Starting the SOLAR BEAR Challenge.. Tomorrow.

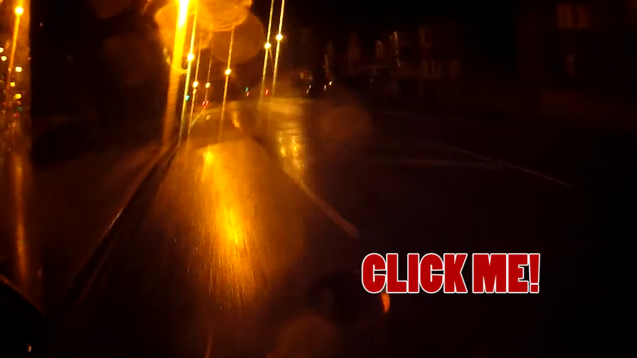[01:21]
But as soon as I hit this road, crossroad here, it's got to hit us. I can feel the bike just going sideways.